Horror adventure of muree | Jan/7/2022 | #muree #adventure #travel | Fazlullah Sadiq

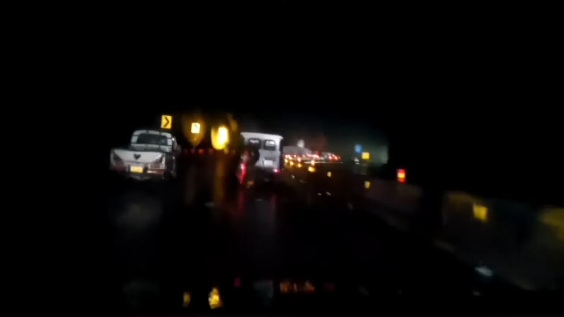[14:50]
Finally we made it to highway, express highway, اور ہم جو ہے بہت زیادہ خوش ہوئے کیونکہ ہم बहुत ज़्यादा घबराई हुई थी और ज़िंदगी का सबसे ख़तरनाक जो एक मोमेंट होता है वो हमने मरी में फेस किया, लेकिन अल्हम्दुलिल्लाह जो है दिल को करार आया क्योंकि रोड है और दोस्तों के इमोशंस को अब आप देखिए।